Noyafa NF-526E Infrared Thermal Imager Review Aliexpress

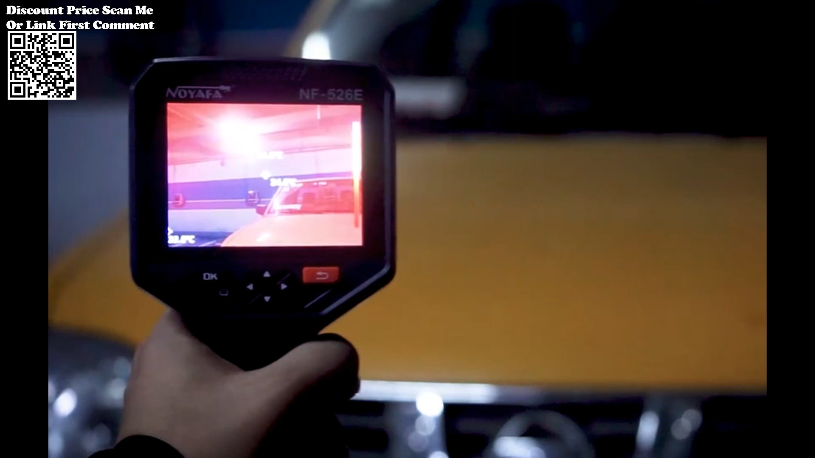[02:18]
The NF-526E supports multiple color palettes, enabling users to visualize temperature differences with greater clarity.
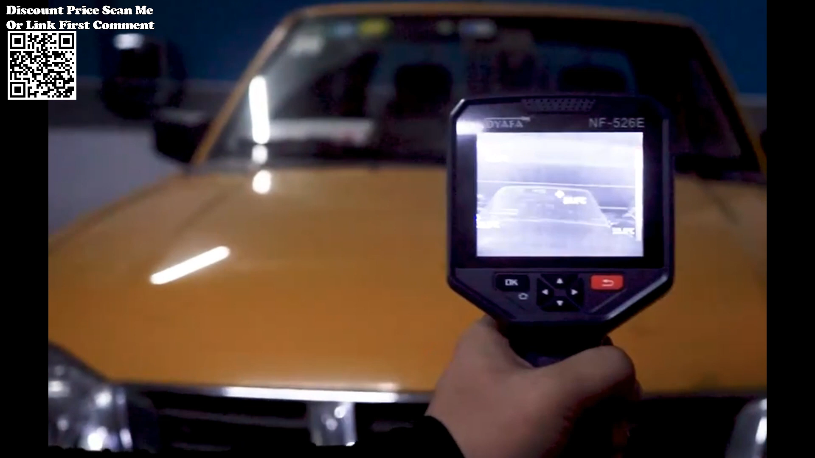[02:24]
Additionally, it facilitates temperature measurements in different modes, including the highest point,
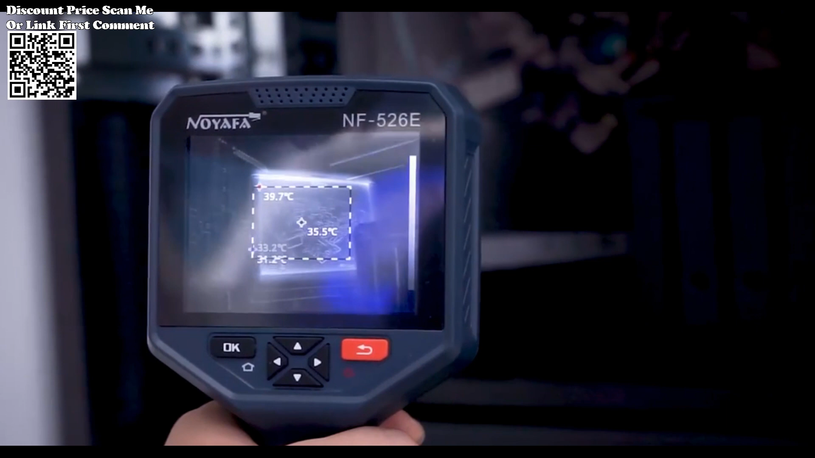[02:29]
On screen: spot 35.5°C, max 39.7°C
lowest point, center point temperature, temperature, and regional temperature measurements across the entire screen.